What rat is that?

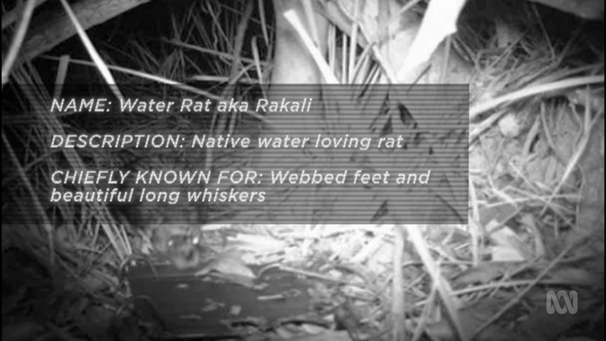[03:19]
Water rats are fantastic. They're our largest rodent.
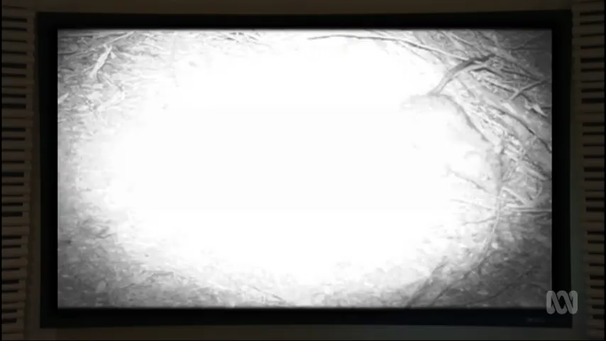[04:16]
We just got to get a look at his tail. Yeah, just...
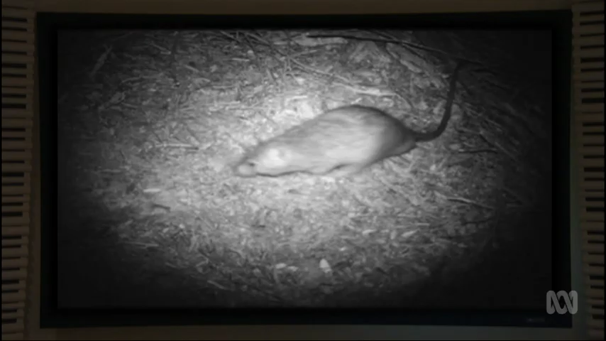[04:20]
It's long. It is long. Black rat.
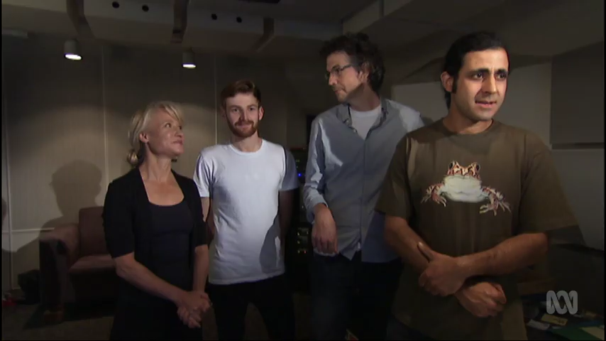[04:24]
Black rat. Ba-bow. Ba-bow.
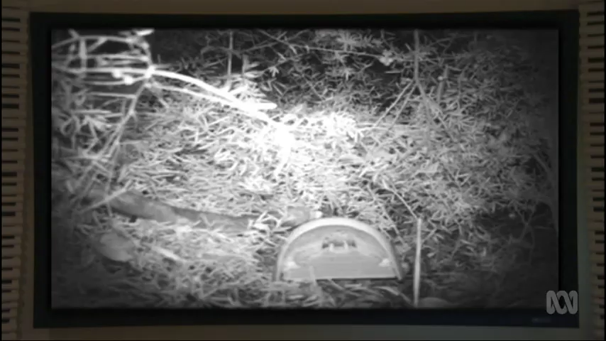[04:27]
And so to the first of our rogue rats, the black rat.
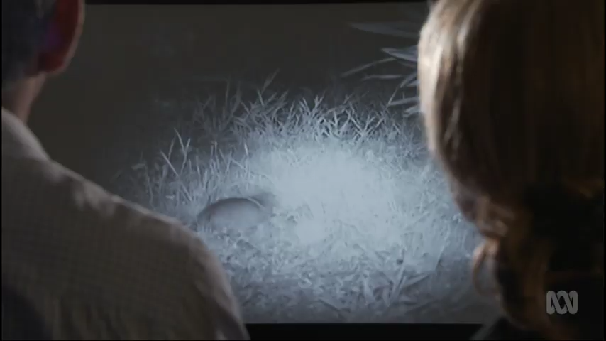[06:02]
Oh, yeah, look at that tail. That's a black rat. Brush tail possum. That's a bandicoot. Yeah, so that's the long nose bandicoot.
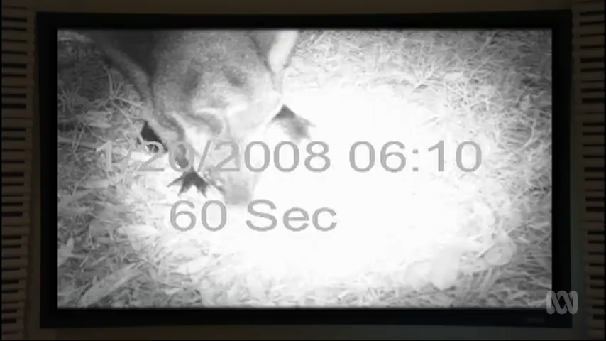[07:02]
It's a wallaby. Yeah. Probably a swamp wallaby.
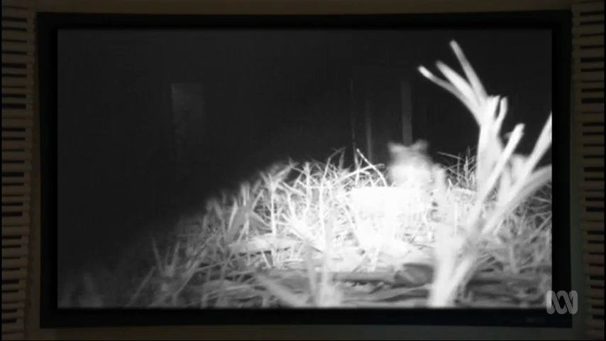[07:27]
We can't tell what type of rat, though, because it could be a bush rat.
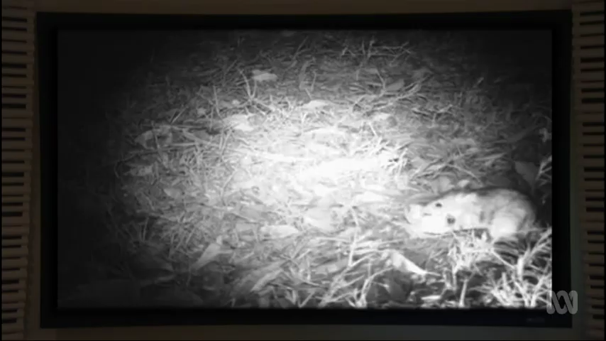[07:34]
It's a bit hard to tell. Yeah, I think that's a bush rat.
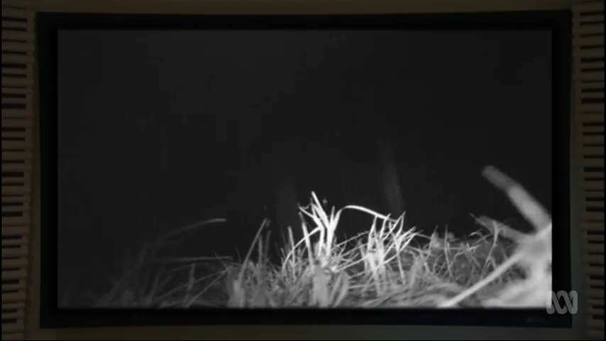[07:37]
We've really got to see its tail.